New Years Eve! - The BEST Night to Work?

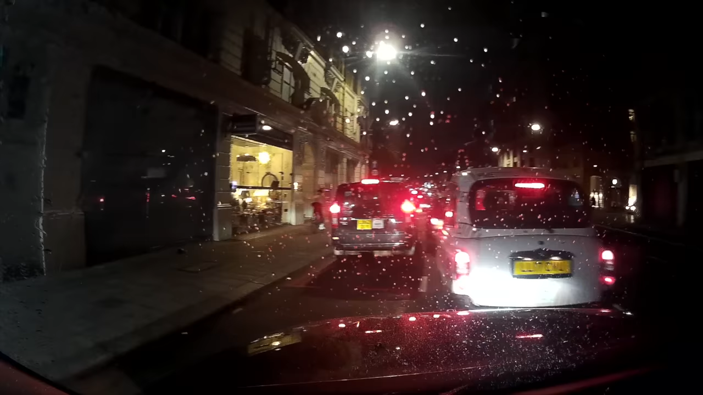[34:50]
a little bit busy coming out onto Knight's Bridge,
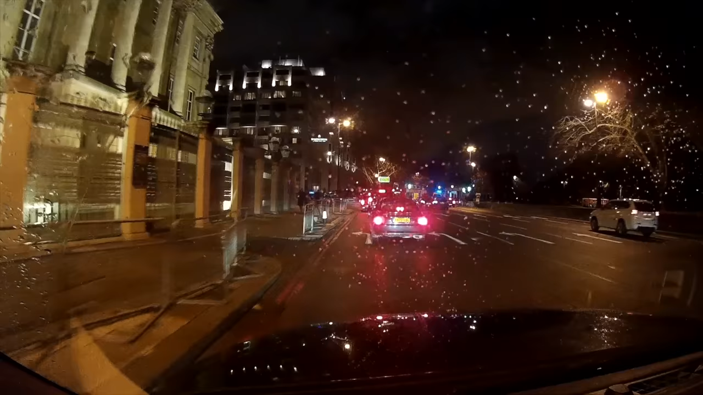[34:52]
but eventually around High Park Corner, up into Park Lane,
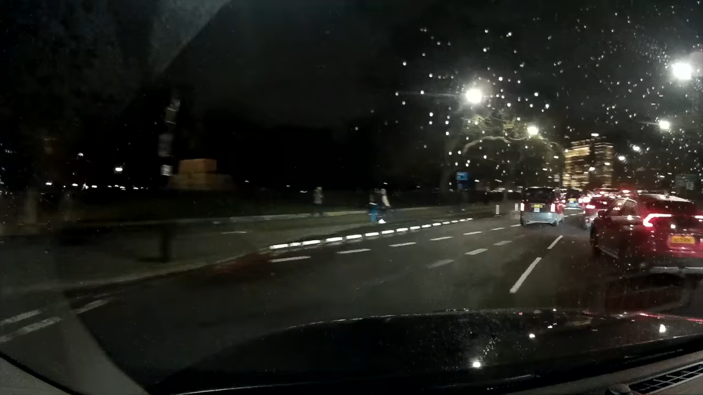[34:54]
Marble Arch,
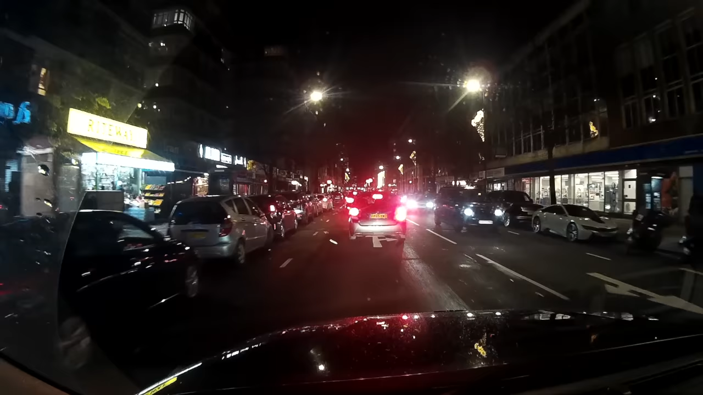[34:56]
a little bit busy joining onto Edgeware Road, but we get through it, turn right onto George Street, left Fawcett Street,
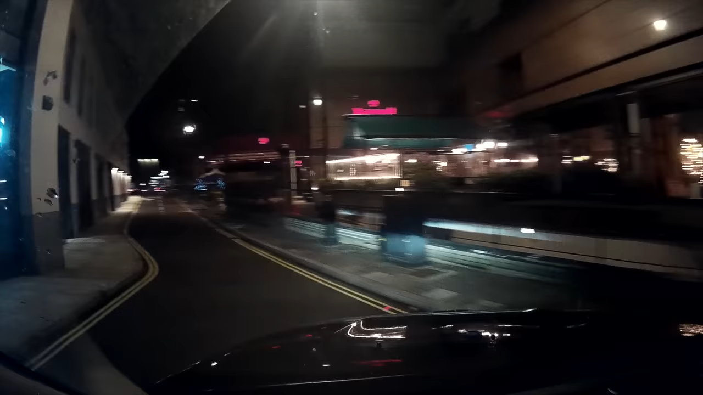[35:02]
come into the forecourt, set down, and we are done.